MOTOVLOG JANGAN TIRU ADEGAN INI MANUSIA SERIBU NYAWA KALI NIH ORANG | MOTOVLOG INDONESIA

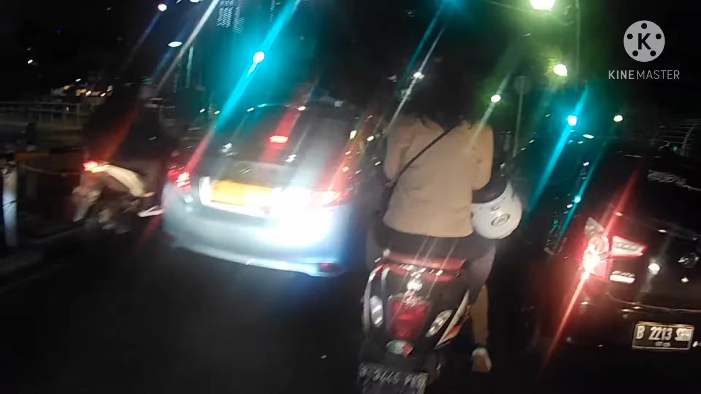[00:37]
pulang ke Meruya.
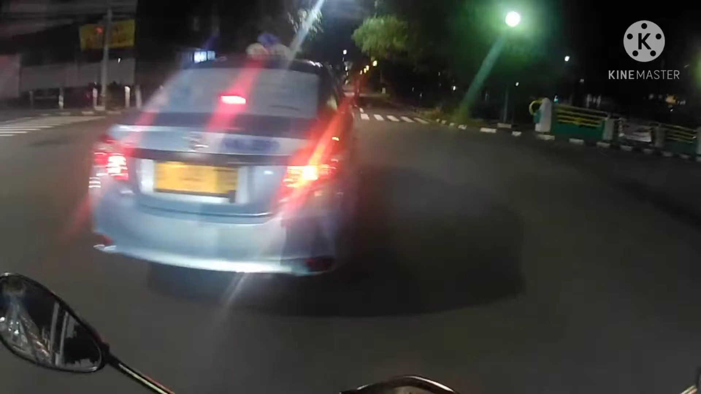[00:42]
Untuk cuaca atau suasana kali ini, alhamdulillah bersahabat, berkawan dengan kita semua ya. Cuacanya alhamdulillah cerah, sehat walafiat. Langit tidak menurunkan hujan atau tidak menangis.
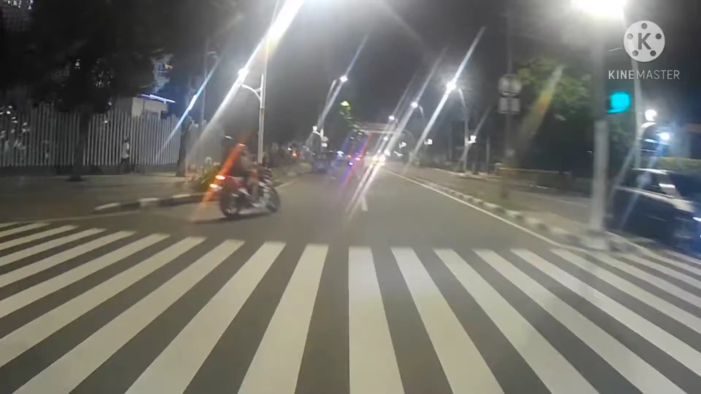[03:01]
Nyawa cuma satu mas. Gue masih jauh perjalanan ini guys, baru sampai Tanah Abang. Gue ingetin lagi ya kepada teman-teman, sahabat-sahabat gue sekalian,
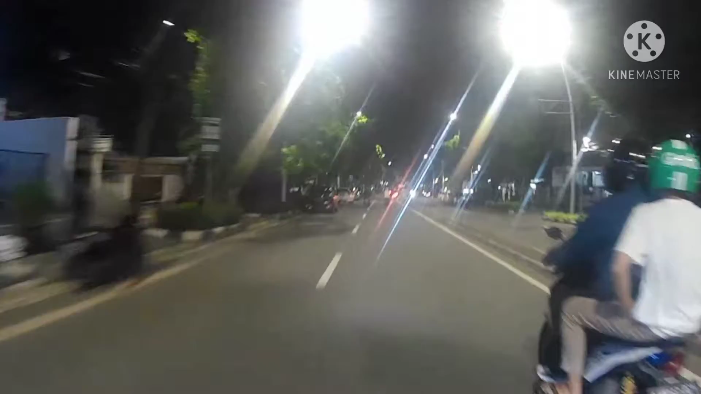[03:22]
patuhilah rambu-rambu lalu lintas ya kawan ya, ya bro ya, ya sobat-sobat ya. Kasihanilah diri sendiri, keluarga, nanti kalau ada apa-apa, kenapa-kenapa ya kan. Kasihan, keluarga juga repot ya kan. Patuhilah rambu-rambu lalu lintas, kayak lampu merah, kayak jangan ngelawan arus.
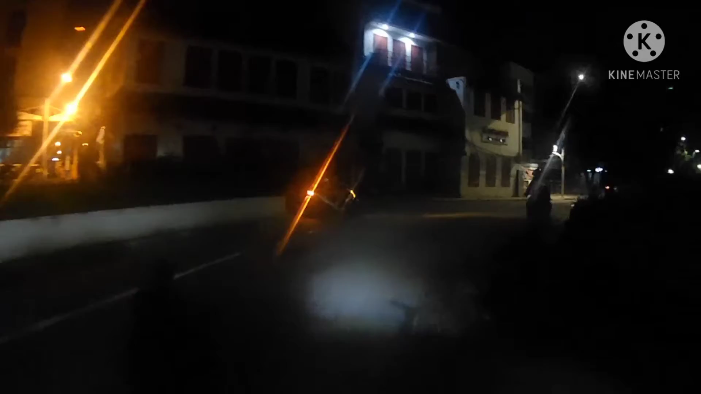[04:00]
Apa salahnya sih nunggu
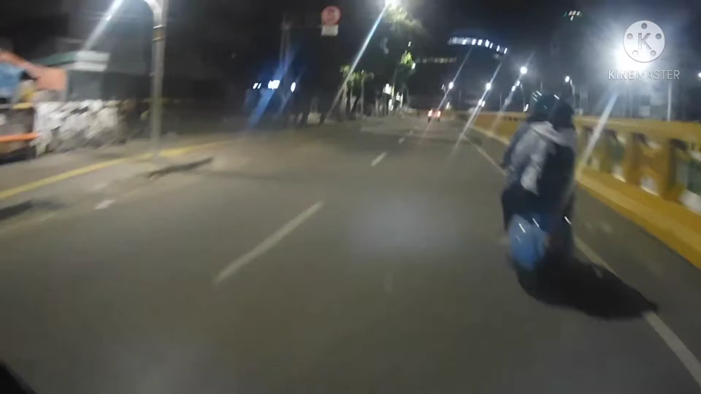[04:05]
sedikit, sabar ya Allah, sabar. Udah selamat, kenapa? Nih, kita nih ya, kita udah waspada nih, udah hati-hati ya kan, waspada. Kayak orang yang tadi itu tuh kan, nggak waspada tuh, ya kan dia, beneran dibablas, tuh kayak gitu ngerinya tuh.
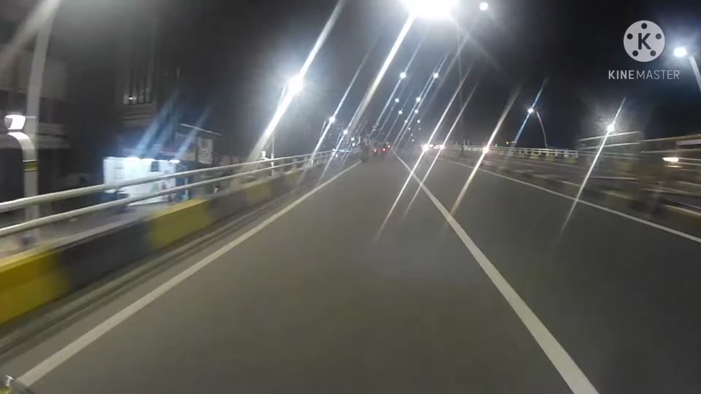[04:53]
Ini malam kayaknya rame banget ini malam ini. Oh iya, malam minggu guys, malam minggu, malamnya anak-anak muda, muda-mudi sedang memadukasi kasmaran ya kan, kasmaran ya kan, yang
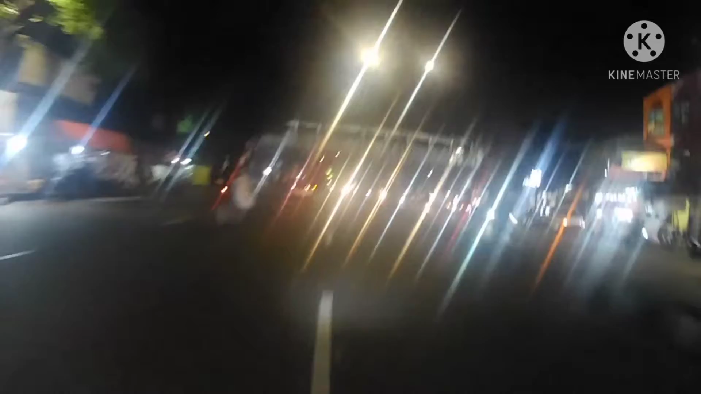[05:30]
Motoran ya kan, motoran, rame banget sumpah, rame banget malam minggu ya, malam minggu. Sama satu lagi guys, tarik lampu merah ya, jangan ini deh, jangan ngelawan arah ya, tuh bahayain orang lain sama diri sendiri juga ya kan, bahaya ya Allah guys, rame banget guys tuh,
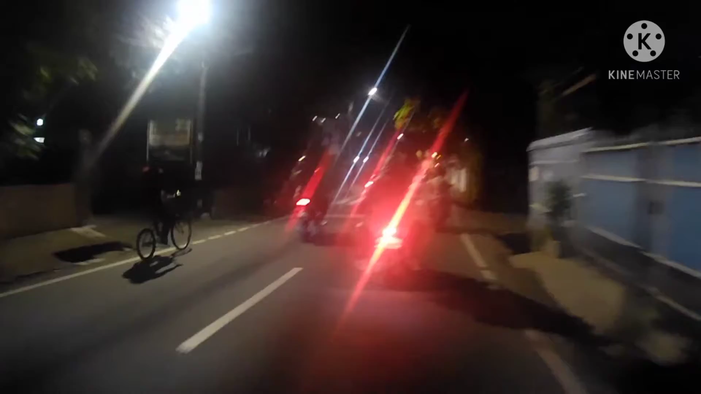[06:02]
kayaknya anak-anak muda-mudi ini pada keluar semua ini, pada keluar dari sarangnya ini.
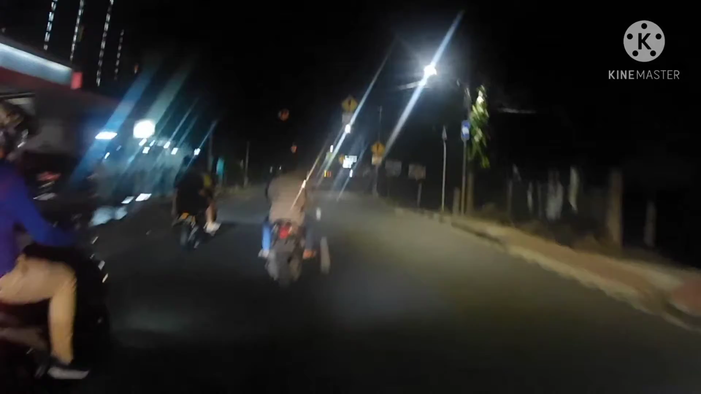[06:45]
Waduh guys, nih Allah, lawan arah ya Allah, ya Allah, ya Allah, ya Allah, ya Allah, tolong.